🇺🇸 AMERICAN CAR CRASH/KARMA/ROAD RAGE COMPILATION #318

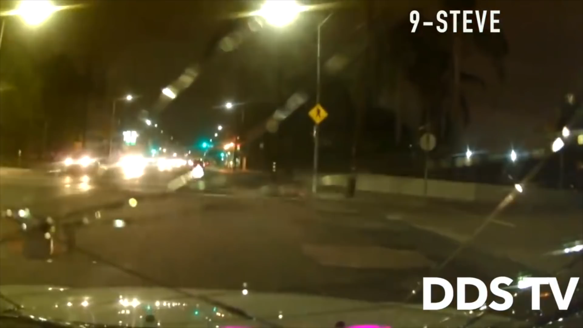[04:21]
The pedestrian ran out in front of moving traffic and got hit, and broke the camera's windshield in the process. Surprisingly, paramedics saw that he only had a twisted ankle.
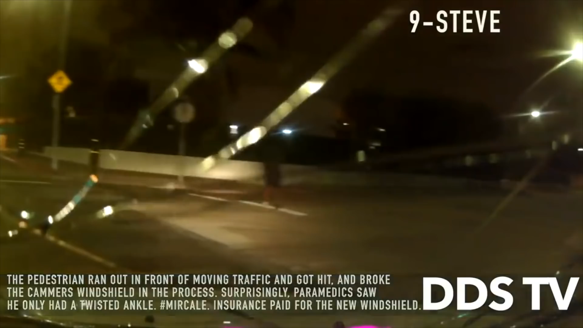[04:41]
Insurance paid for the new windshield.